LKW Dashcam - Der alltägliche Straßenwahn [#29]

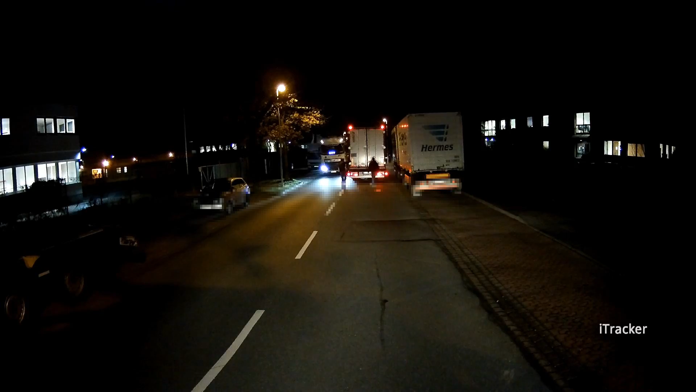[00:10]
Lauf doch direkt von LKW, Mann, du Trottel. Ach, bist du ein Trottel.
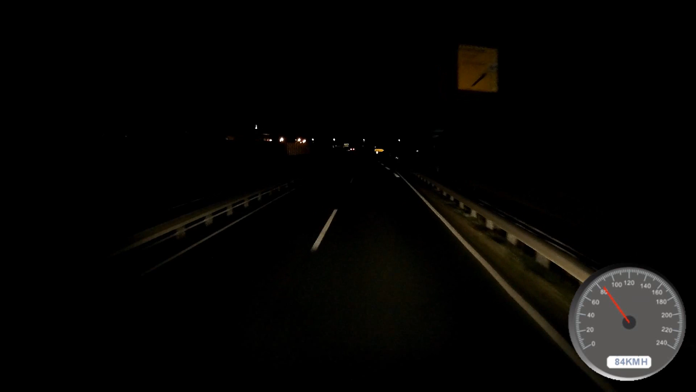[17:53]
Osterode, ist das hier ein Berg oder ist das hier nur Kakao? Nee, nach 2 Kilometern bleiben Sie links. Ah, Mann! Mein LKW geht in Eisen, weil ihr PKW auch fahren will. Ach, hab ich mich verjagt.
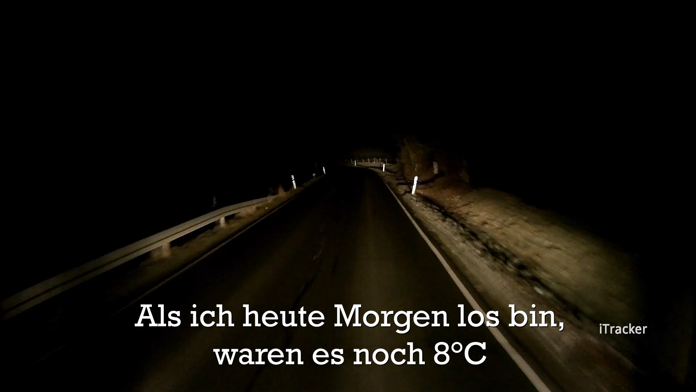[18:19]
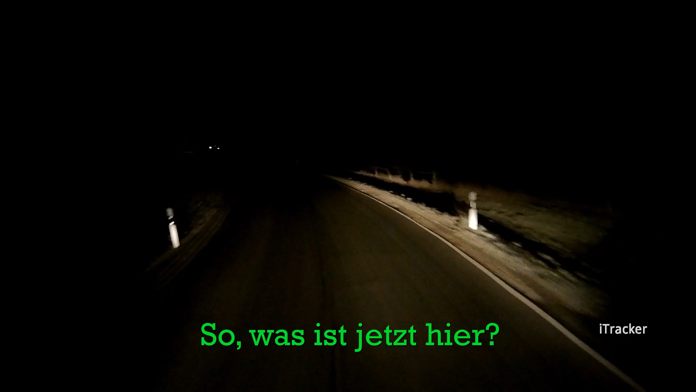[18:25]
Wo kommen plötzlich die minus 3 Grad her?
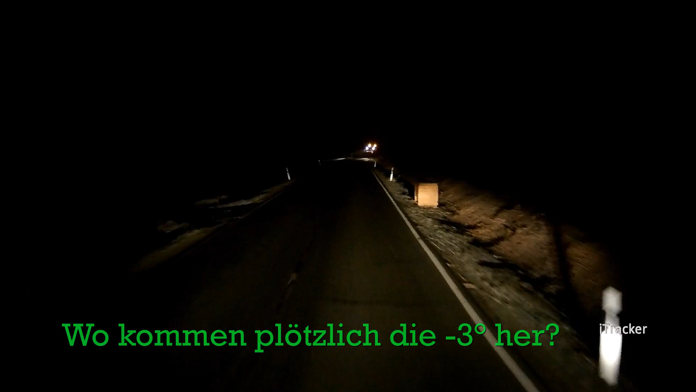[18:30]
Ich wundere mich, ob ein Streufahrzeug bei 8 Grad fährt. Ich habe minus 3 Grad hier. Ja, Mann. Was habe ich vorhin noch gesagt? Nee, es liegt garantiert kein Schnee im Harz. Minus 3 Grad, ey. Da war ich es nicht vorbereitet. Mann. Ist hier nichts los, aber erschrecken tust du dich trotzdem bei dem Anblick.